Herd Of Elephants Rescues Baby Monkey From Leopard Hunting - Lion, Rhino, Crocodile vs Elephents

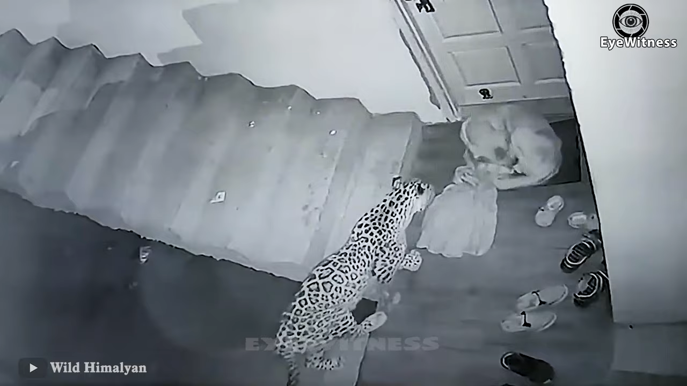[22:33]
After approaching its prey, it freezes to make a final judgment. Immediately, the leopard grabs the dog's neck quickly. The dog is attacked by surprise.
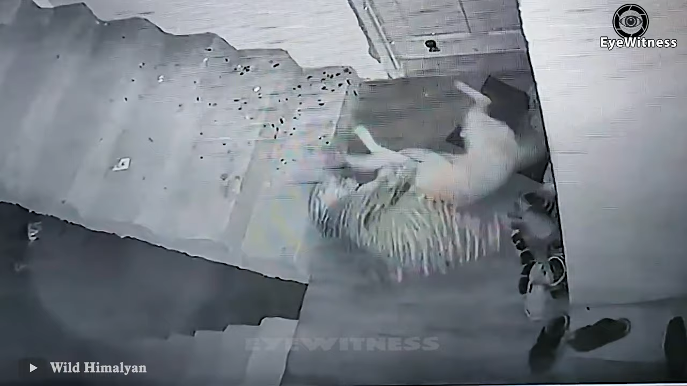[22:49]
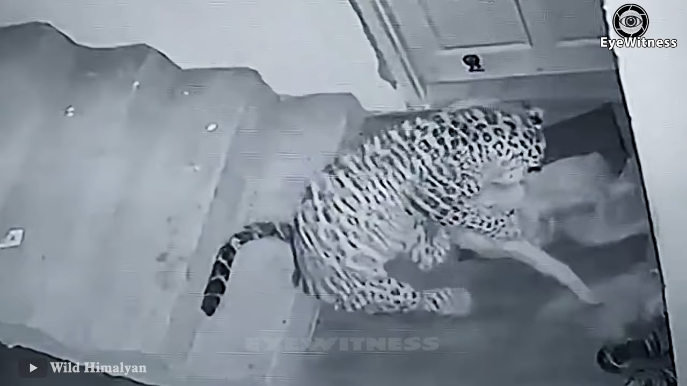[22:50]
The dog tried to resist but failed. It let out a final cry of pain.
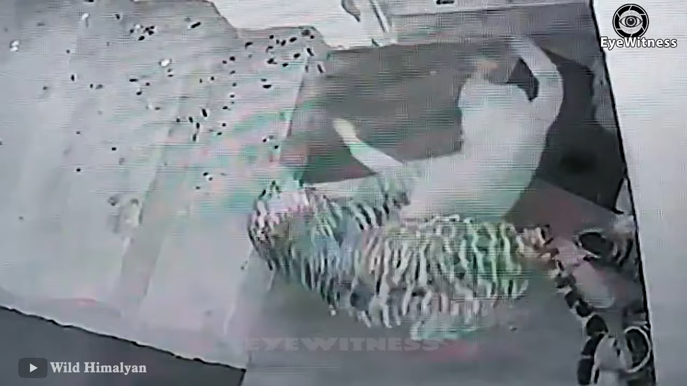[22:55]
Finally, the leopard drags the prey and rushes down the stairs.